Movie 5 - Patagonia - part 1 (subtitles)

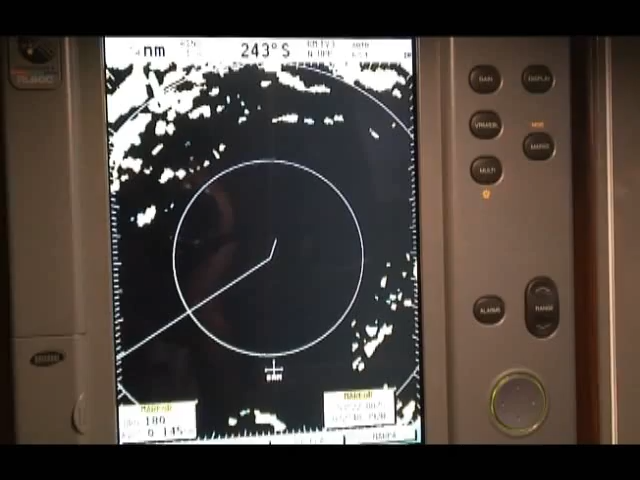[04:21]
Den här radarbilden står på hela tiden under stormen nu därför att man vill vara säker på att vi inte flyttar oss.